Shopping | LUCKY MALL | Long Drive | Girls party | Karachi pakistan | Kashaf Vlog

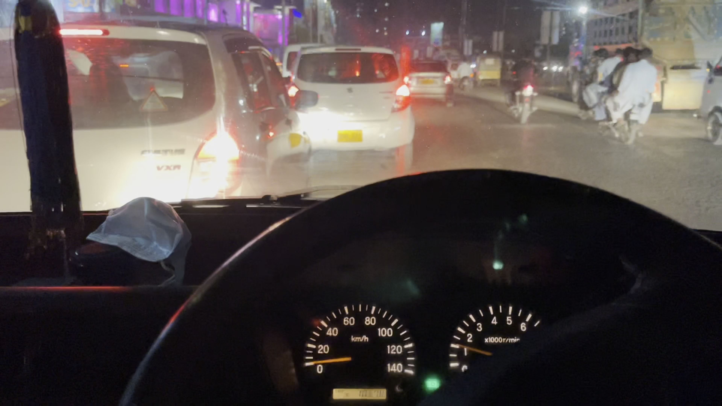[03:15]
और यह देखें हम लखी मॉल पहुँच तो गए हैं बट क्राउड इतना
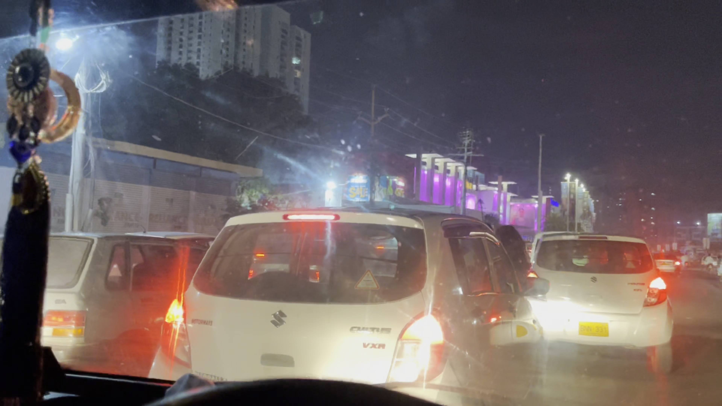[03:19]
है इतनी गाड़िया है ऐसा लग रहा है कि सारे दुनिया आज शौपिंग के लिए निकली भी है यह देखें तक हम लोग वेटिंग में थे और अंदर इंटर हो गए तो पी गाड़ियों की लाइन बहुत